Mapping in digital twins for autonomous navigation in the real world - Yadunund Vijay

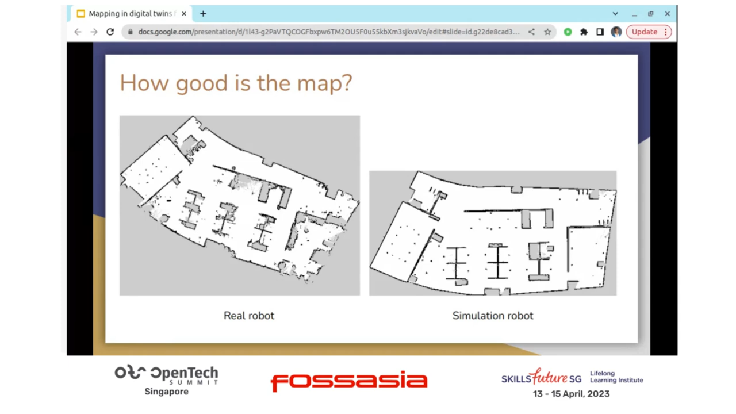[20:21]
There's going to be some differences. So we rely on this localization a lot to counteract some of these differences that we see to still maintain a understanding of where we are right now. So I think it's not bad. I think it's not bad. Okay. So the proof is in the pudding.
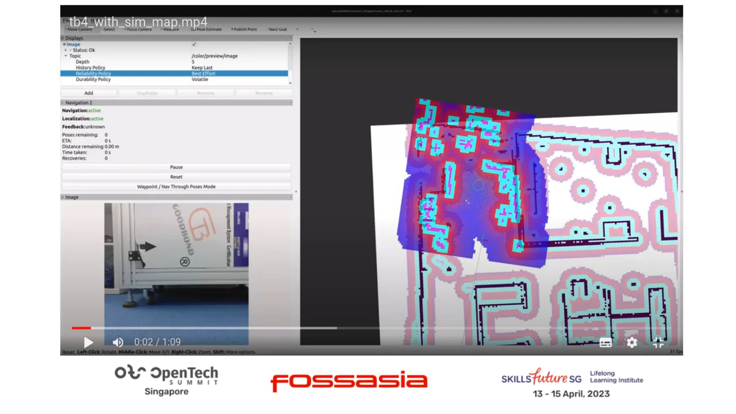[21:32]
So as the robot moves, you'll see that those green points kind of converge to, uh, to strengthen the belief of where the robot is in this world. So I'll play the video at some point. I, I, I had the thought of also opening up the digital, uh, the digital twin to kind of get a cool side-by-side of the real camera feed and the digital twin. All right, let's play the video. So this is the robot that's initially localized. I give it a few goals to see if it can move. Uh, just waiting for that relief with the camera. And then I give it some goals that are initially nearby to see if things work.
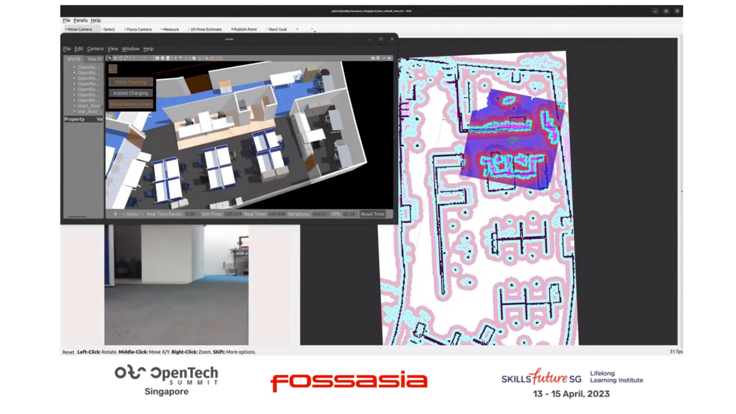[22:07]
And this is that, this is that digital world that we use for simulation. So we're right now in this kind of corridor that's facing this country here,
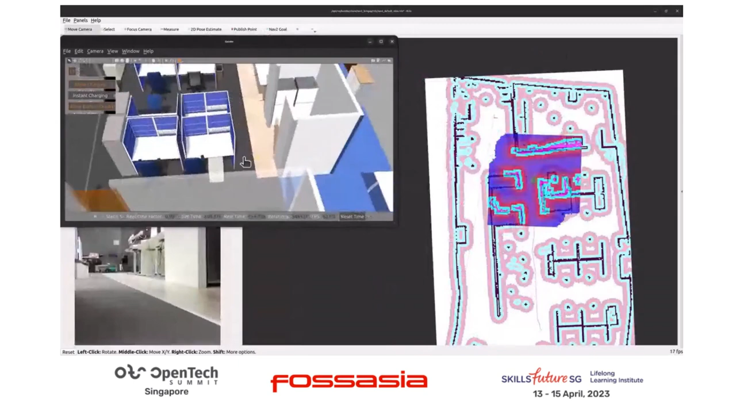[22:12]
and then, um, giving it other goals. I thought this shot was pretty cool.
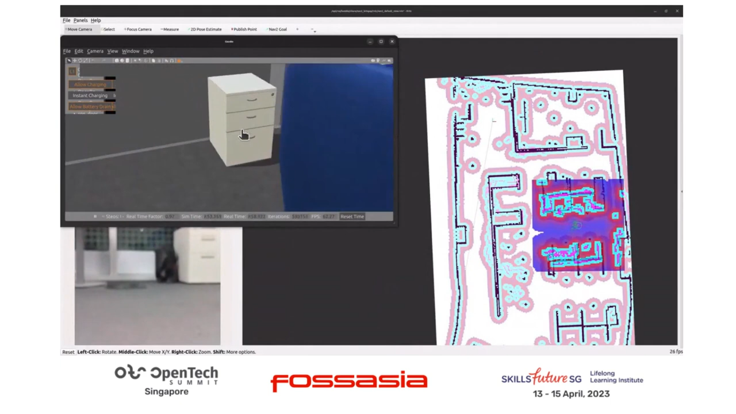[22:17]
It's, uh, didn't pause.
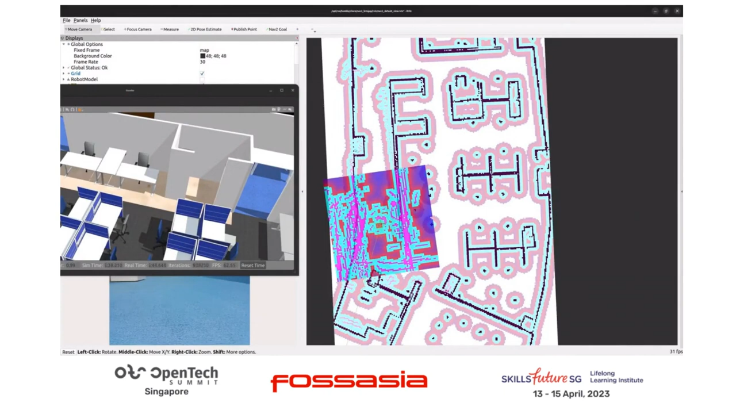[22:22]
Yeah, here's, here's a cooler image of that localization. So there's a lot of LiDAR noise.
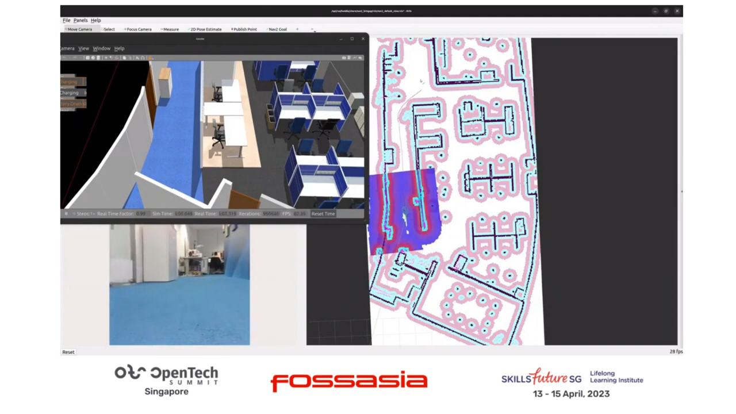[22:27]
So it doesn't know where it is, but then it immediately localizes. You can see that LiDAR just, the ANTL immediately snapping and the robot figures out where it is.
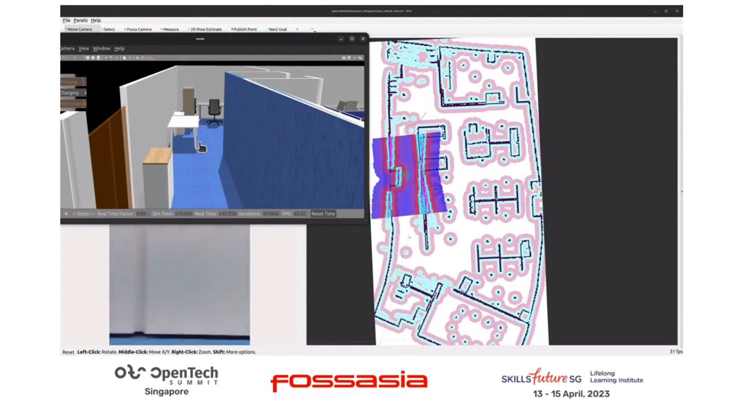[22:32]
And then it's able to drive to that, my desk in the office. So again, this is like very early work on this concept that I, that's personal to me and I've been trying to explore.